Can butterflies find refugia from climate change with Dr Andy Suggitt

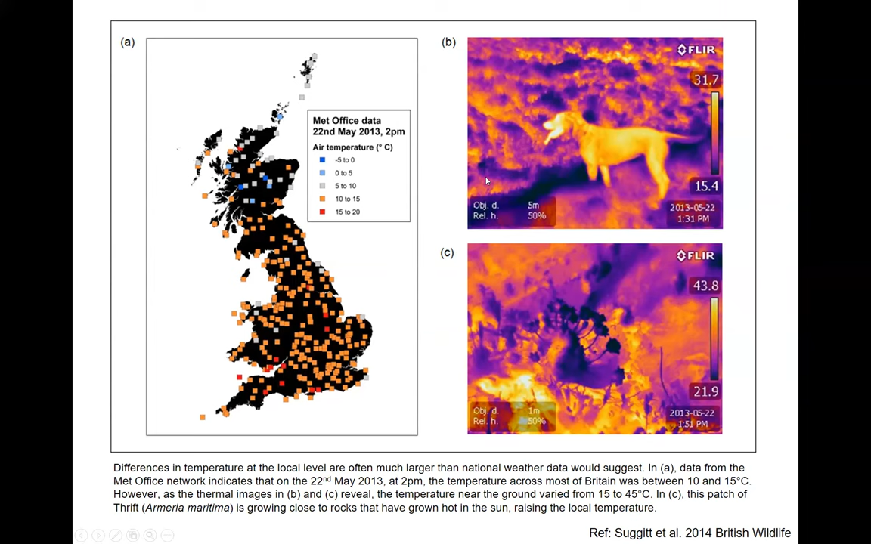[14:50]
And for that day, I just downloaded the Met Office station data for the instant, pretty much, that we were using the camera. And as you can sort of see across most of England, I mean, Scotland and the Highlands sometimes just does its own thing. But for most of the rest of Britain, it's within 5 degrees of each other across the whole of, you know, if we talk about the central belt right down to sort of southern tip of England. But once we had that thermal camera out on site, as you can see from my
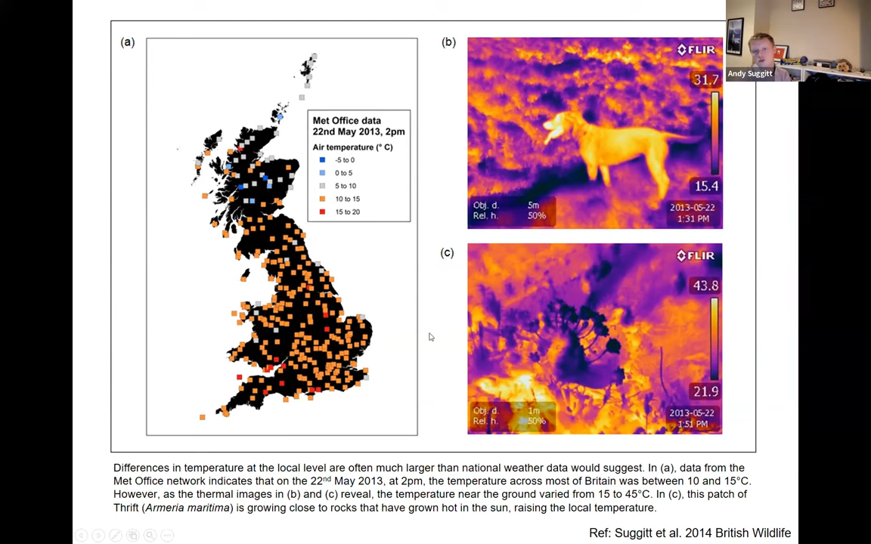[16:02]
almost the leeward sort of shaded side of that little mound that this patch of thrift is exploiting. And so you do see the potential for these sorts of climates to form, even at the micro scale. So what do these sorts of places look like?